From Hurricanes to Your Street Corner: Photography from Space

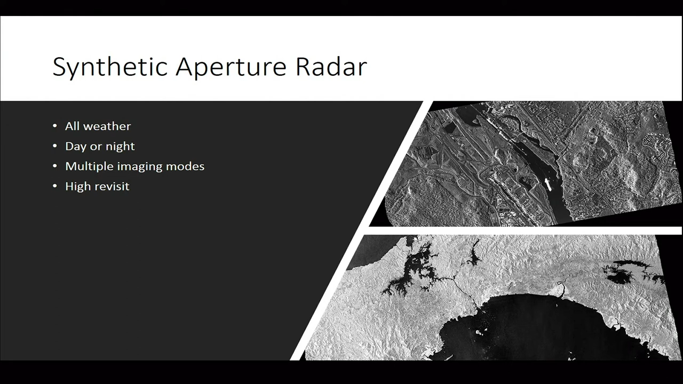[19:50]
The challenge, as you can see, is most synthetic aperture radar, it takes a skilled analyst to know exactly what they're looking at. Very rarely can you look at it. Sometimes you can, but oftentimes you need someone who's been trained to look at this, or a computer that's been trained to help pull out the relevant insight from that image.